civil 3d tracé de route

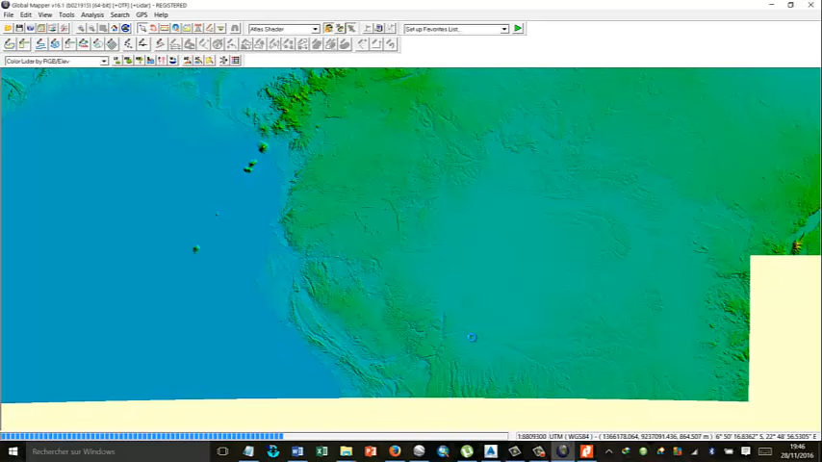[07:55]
oui, le terrain. Alors, ce que vous pouvez faire maintenant, nous allons dans Export, dans File, Export, Export, Elevation and Grid Format.